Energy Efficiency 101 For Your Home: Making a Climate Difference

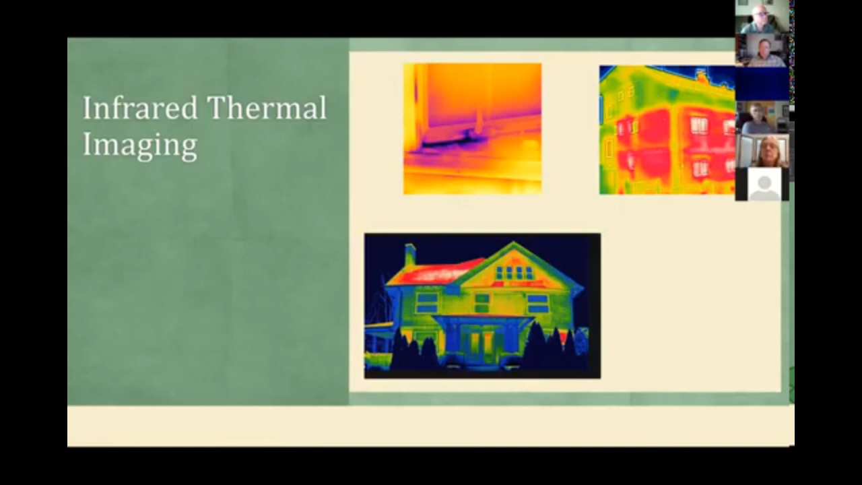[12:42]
could could be replaced there um the picture the two pictures on the left those are pretty easy to fix just some more insulation or window seal picture on the right that's a little harder to solve with uh with insulation in the walls so this is the three main tests that we do then we kind of move into our visual inspection